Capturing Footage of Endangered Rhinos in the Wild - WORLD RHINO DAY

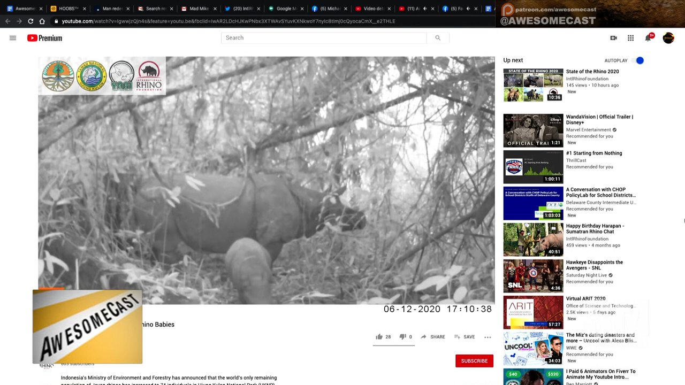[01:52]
So, um, so it's cool. Uh, I don't know if you have that video, Mike, but the black and white is actually the male. Um, um, there's one male and one female, the black and white video is the male.